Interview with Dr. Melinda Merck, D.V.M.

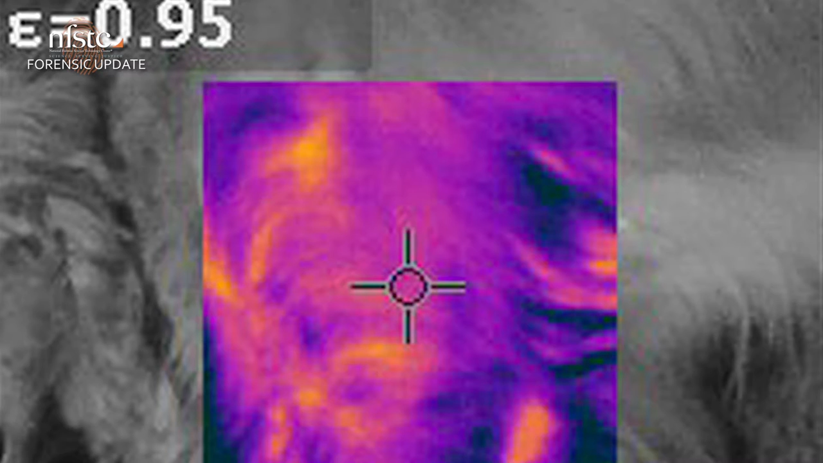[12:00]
to look for areas of trauma in live animals.
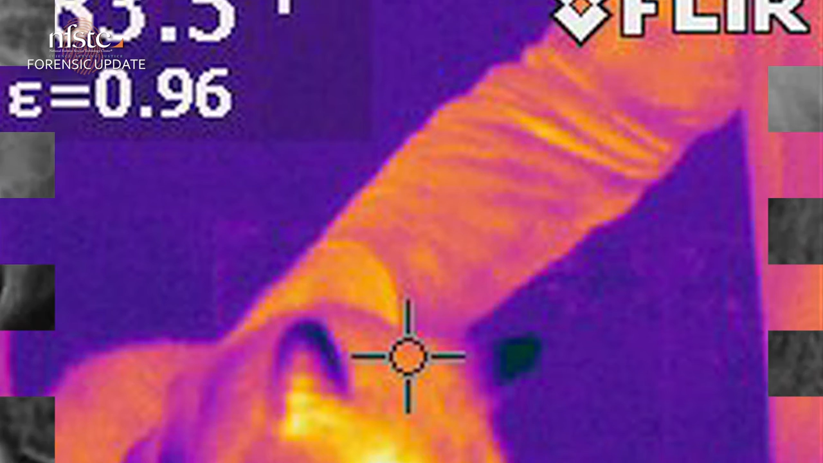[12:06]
And this is a technology that is used by law enforcement, the military, building inspectors,
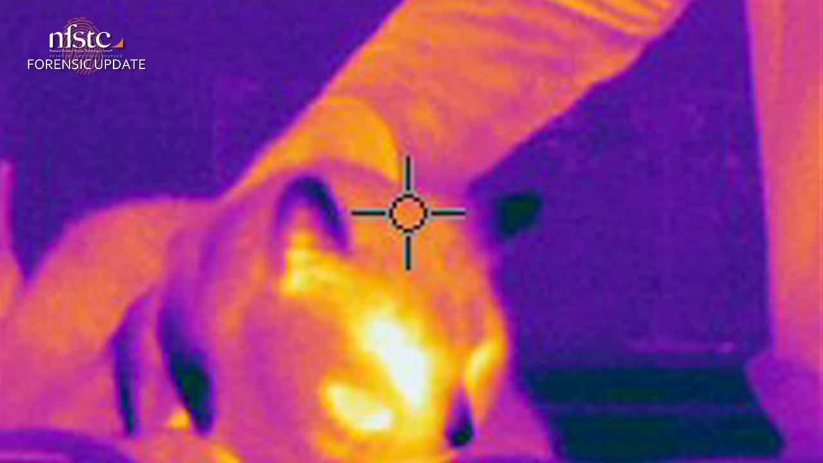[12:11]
fire departments to look for heat on anything that the camera is scanning.
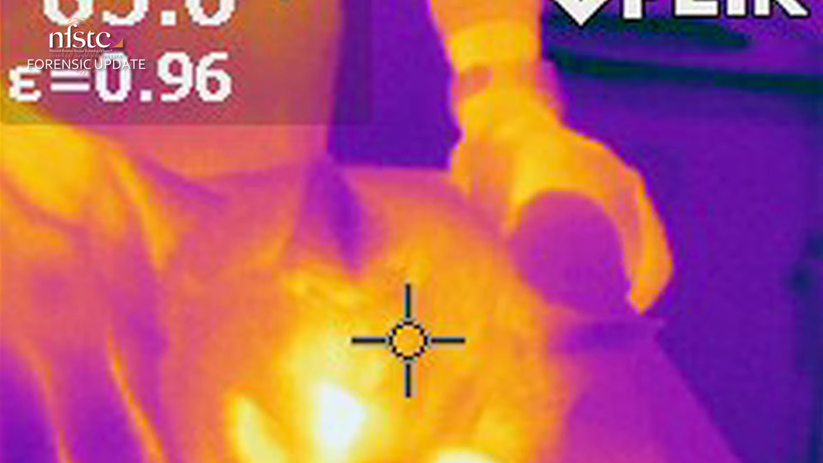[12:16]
And so hot and cold temperatures. And then it's also used in veterinary medicine.
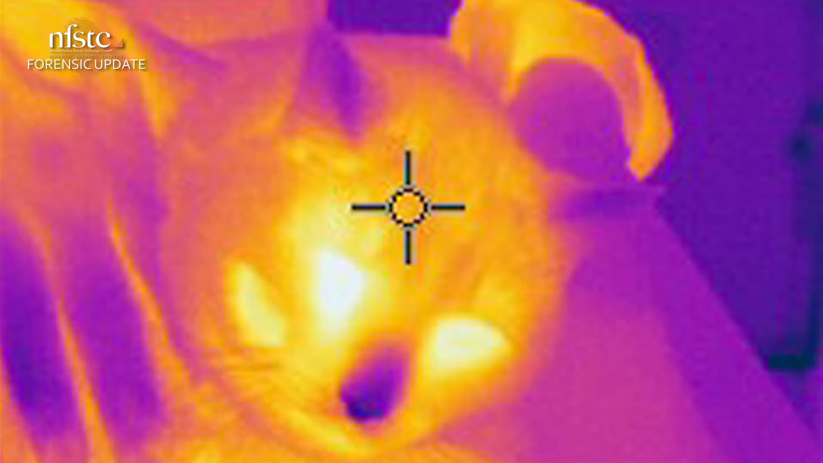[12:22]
There are special cameras made just for animals to look for signs of fever or trauma. And we'll use it in horses, especially evaluating lameness.